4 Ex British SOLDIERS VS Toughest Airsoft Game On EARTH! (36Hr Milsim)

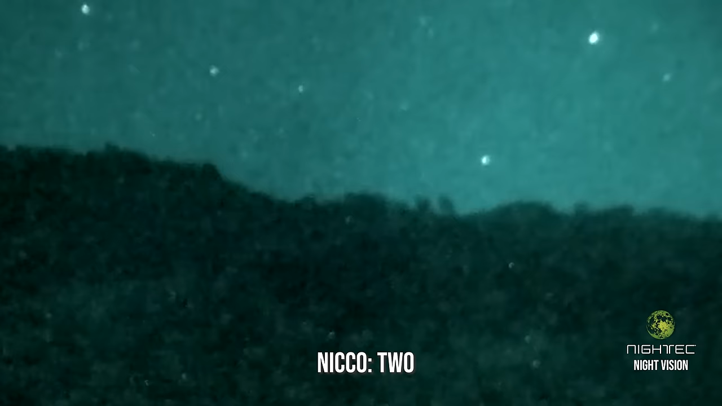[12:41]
Coming closer now, 1, 2, 3, 4, 50 meters out. Get ready, Charlie. 3, 2, go.